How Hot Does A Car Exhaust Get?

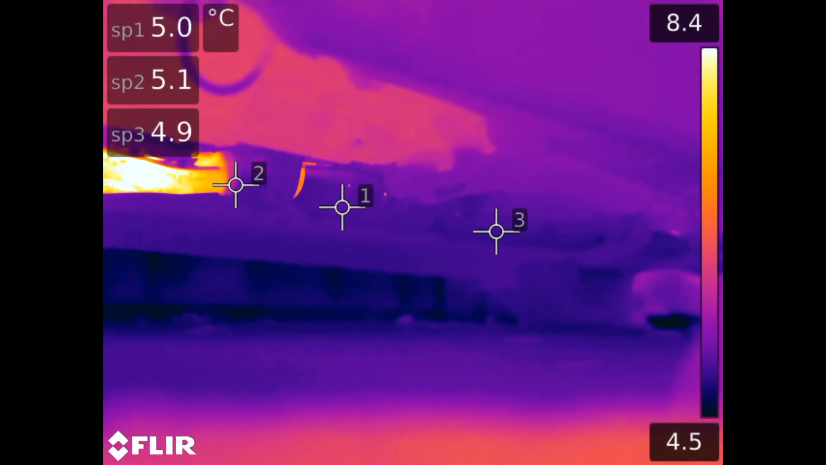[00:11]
Once the engine turns on you can see the exhaust manifold immediately heats up represented by point number two which is just before entering the catalytic converter.
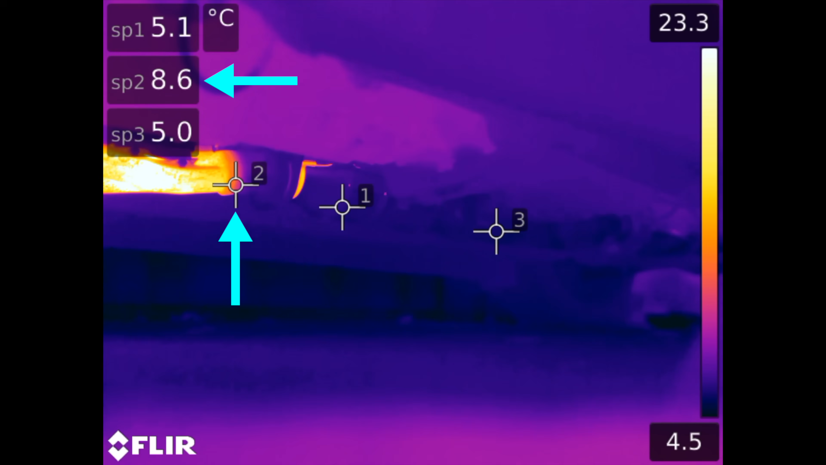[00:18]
On screen: scale top 23.3°C, scale bottom 4.5°C
A short duration passes where it seems like the catalytic converter takes in all of the exhaust heat and then the piping exiting the cat begins to heat quickly represented by point number three. Point number one is the heat shield surrounding the converter which in hindsight should have been removed however you can still see the cat through the cracks and as you'll see later on in the video the secondary oxygen sensor becomes one of the hottest points on screen.
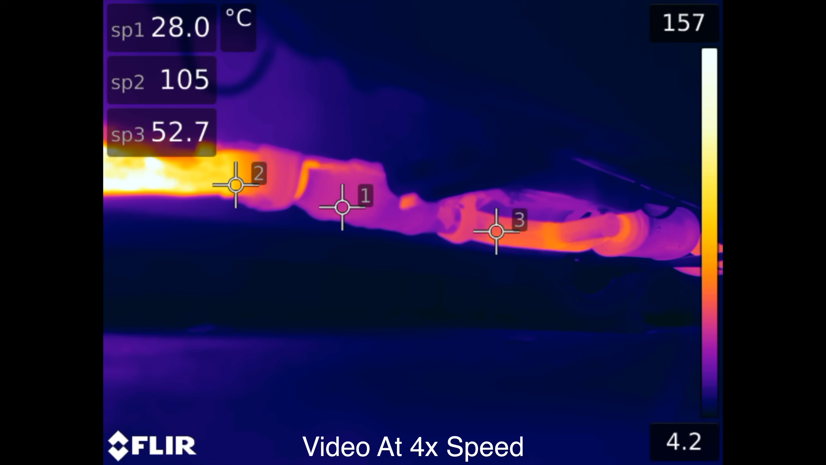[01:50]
It is interesting to see how large of a temperature drop can occur upon entering and exiting the cat. After about four minutes of running there's well over a 50 degree difference. Looking at the split as the exhaust divides between the two rear mufflers it's interesting to
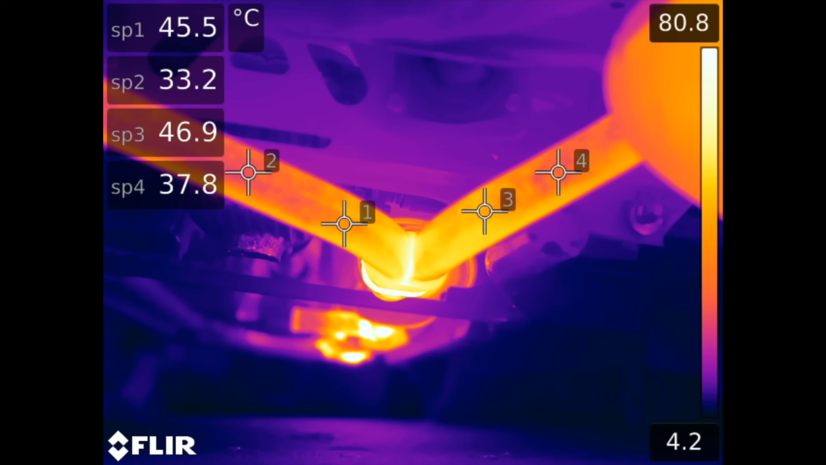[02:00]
see that the heat distribution and thus the exhaust distribution does seem quite even with the right exhaust pipe seeing temperatures just slightly higher than the left. The mufflers themselves remain moderately cool relative to the rest of the system
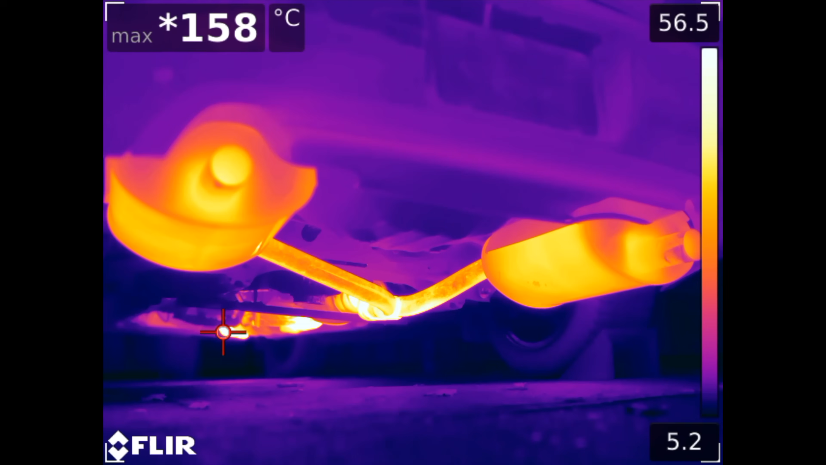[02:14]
On screen: max 158°C
certainly helped by the large surface area and cool ambient temperatures. While the exhaust gases exiting still have high temperatures
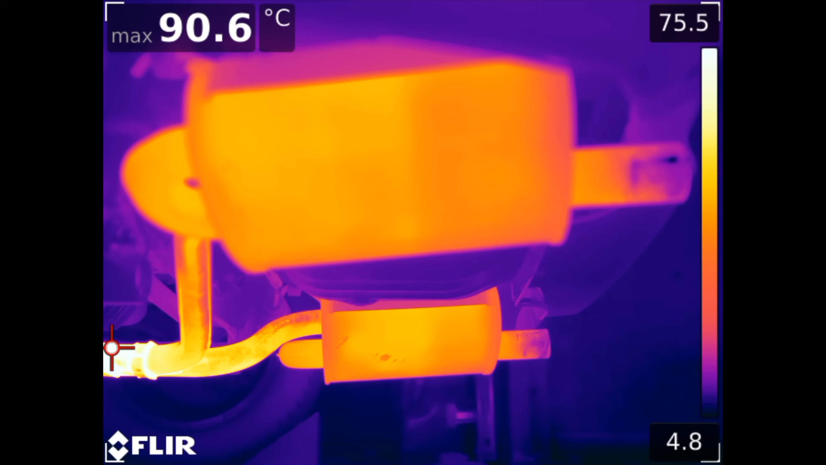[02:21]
On screen: max 90.6°C
the very tips of the tailpipes themselves as you may expect remain the coolest portion of the exhaust. Now looking back at the exhaust header and cat you can see the O2 sensor has now become one of the hottest spots indicating
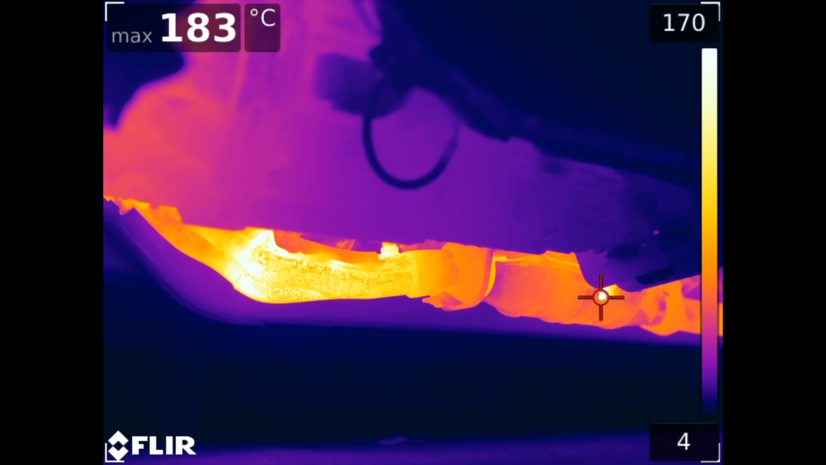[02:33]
On screen: max 183°C
the heat generated by the cat reaching over 180 degrees celsius. And for your viewing pleasure let's watch what happens as we rev up the engine. The exhaust manifold quickly heats reaching temperatures
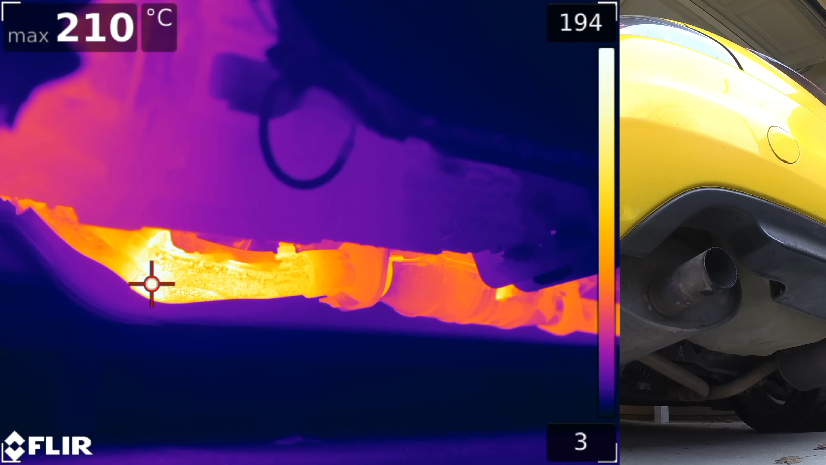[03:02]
On screen: max 210°C
of 210 celsius in less than 30 seconds.
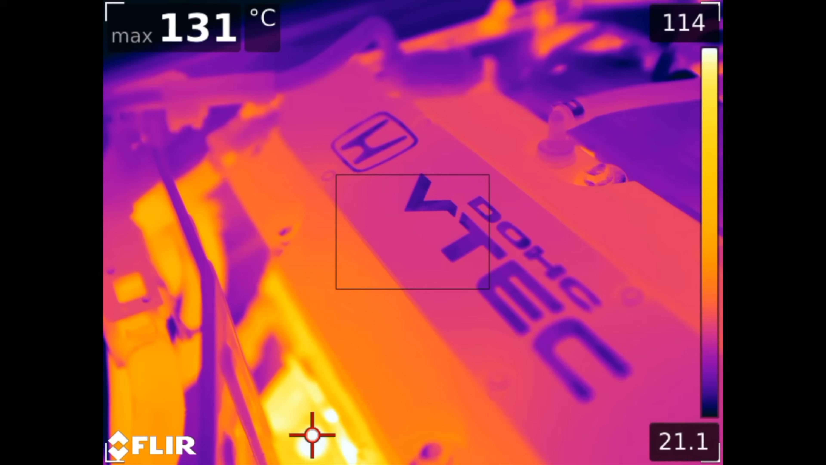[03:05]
On screen: max 131°C
Observing the engine you can see the exhaust and engine heat shield actually does a fantastic job of protecting electrical components from excessive heat.